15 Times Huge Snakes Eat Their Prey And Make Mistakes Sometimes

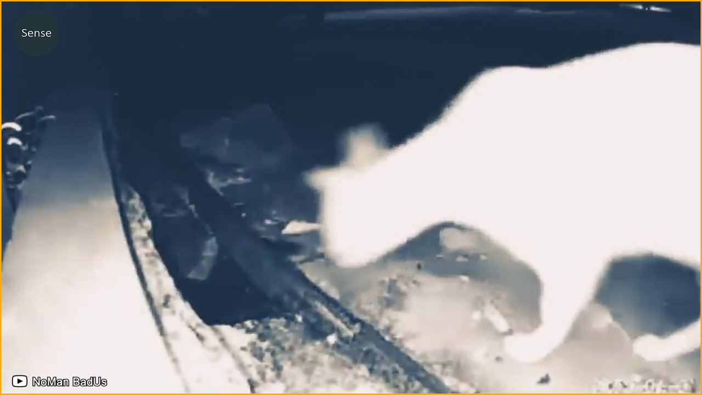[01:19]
This cat's curiosity cost him dearly.
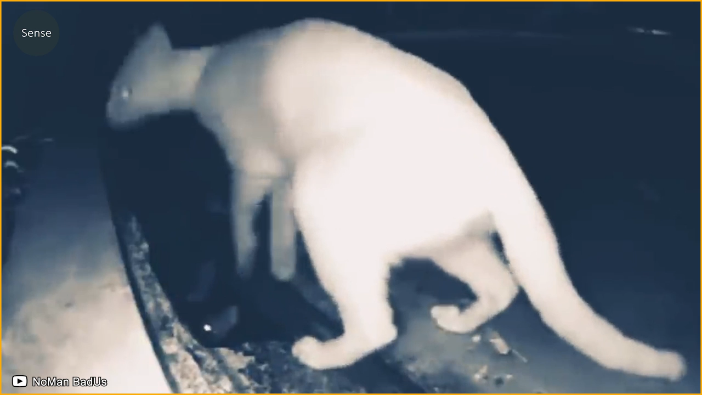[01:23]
Instant loss of life.
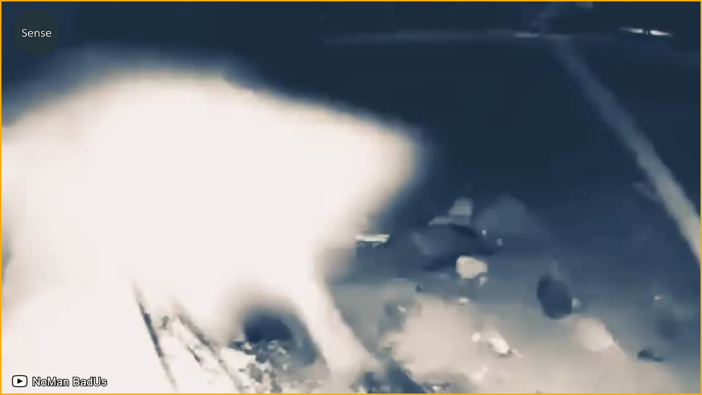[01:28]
The python's hunting skills in such a narrow space
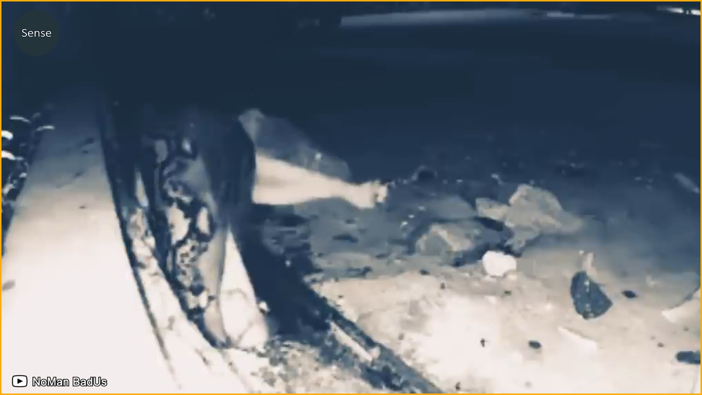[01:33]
were so perfect that the cat could not react and was swept away.
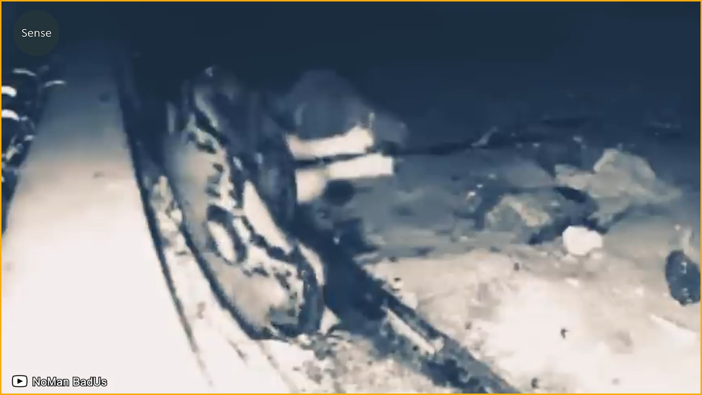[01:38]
This python is trying to squeeze and disable the dog.